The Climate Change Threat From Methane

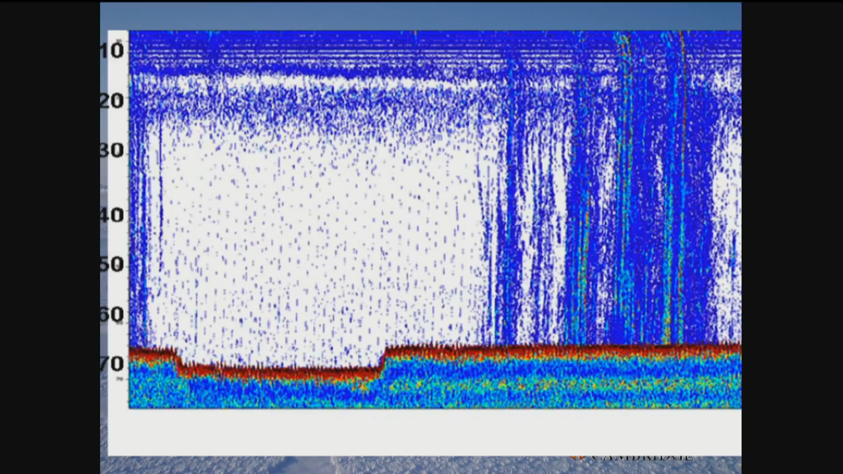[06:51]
So the seabed's 60 to 70 meters down, and each of these is a plume of methane gas coming out from the seabed. And altogether, that plume is about a kilometer across, and it's bubbling up.